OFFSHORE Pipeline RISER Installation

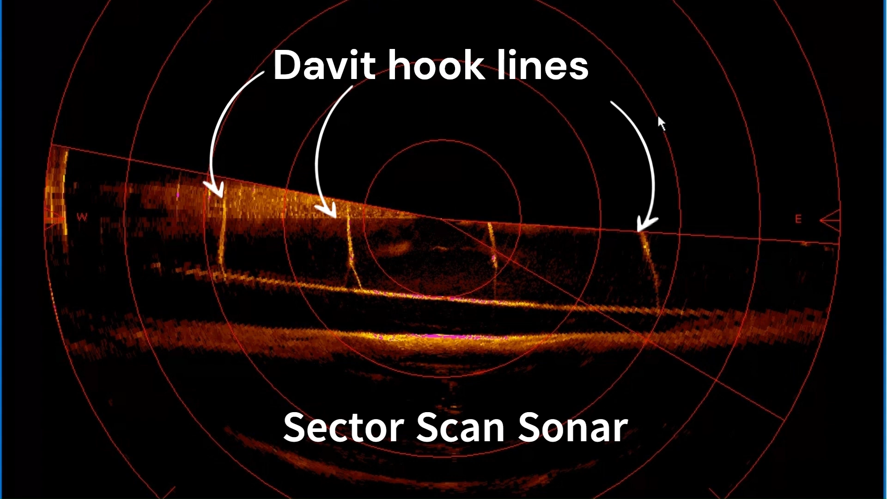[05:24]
pipeline end and then slowly the entire pipeline spool and riser is lowered back into the water and the clamps tighten.
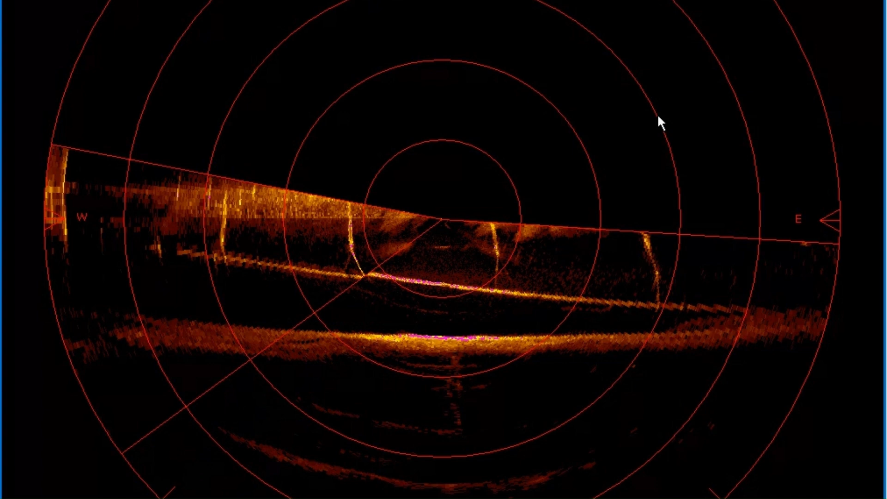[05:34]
So that is a short description of how the riser is installed.
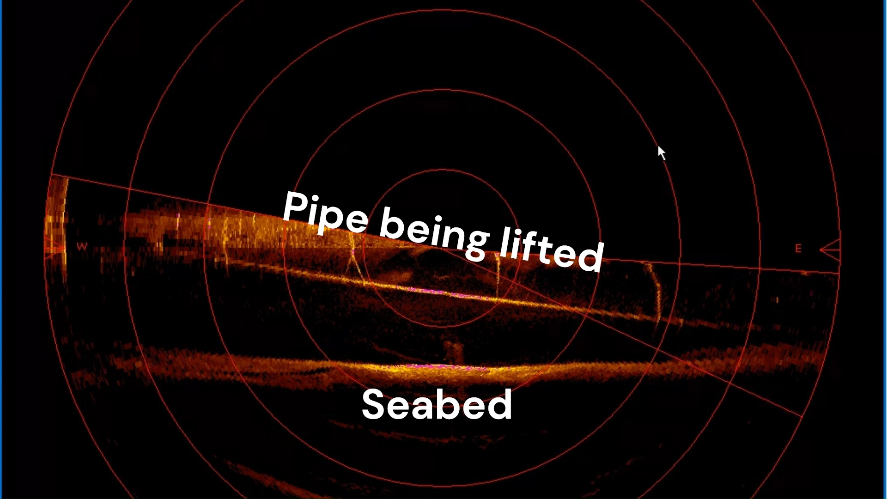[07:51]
This is required for you to find out the profile of the pipeline as the pipeline is being lifted from the seabed. So as this is very important, you need to know what is that USB beacon depth.